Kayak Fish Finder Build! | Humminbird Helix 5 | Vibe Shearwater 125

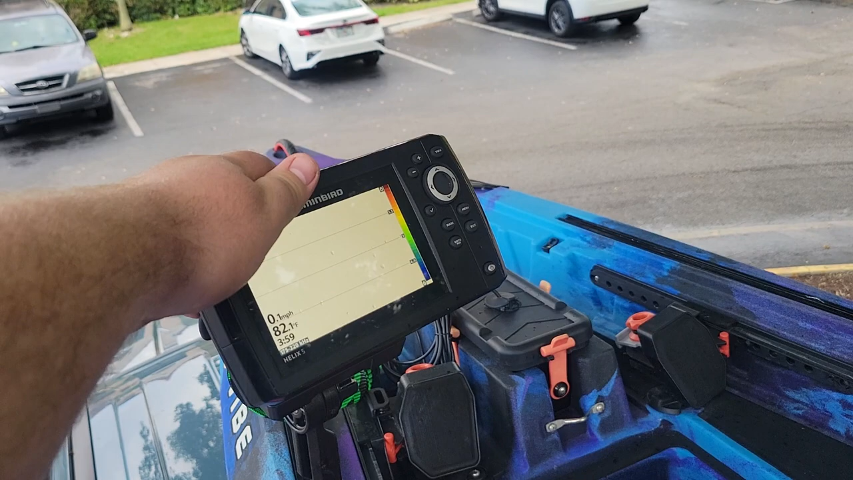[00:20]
that I used to use for ice fishing back in Michigan
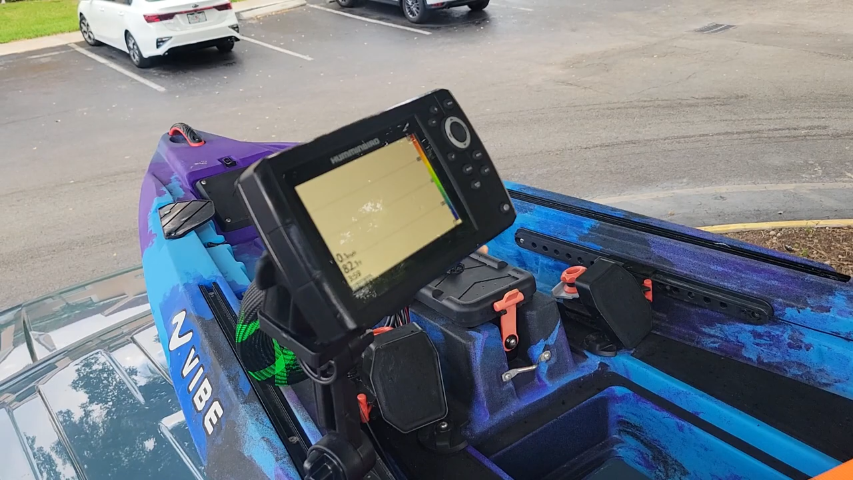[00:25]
to use with my kayak here in South Florida since obviously I don't really ice fish much anymore.